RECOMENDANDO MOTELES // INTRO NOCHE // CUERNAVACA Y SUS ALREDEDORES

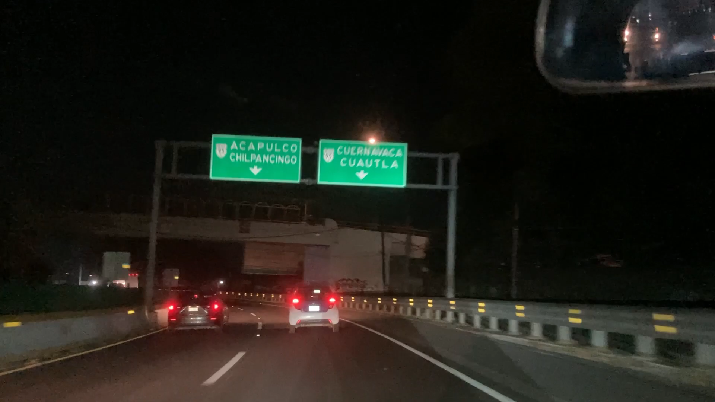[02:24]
¿Qué tal amigos? Sean bienvenidos a su canal Recomendando Moteles. Y en esta ocasión estoy llegando a la ciudad de Cuernavaca, Morelos, la eterna primavera. Y aquí comenzará esta aventura.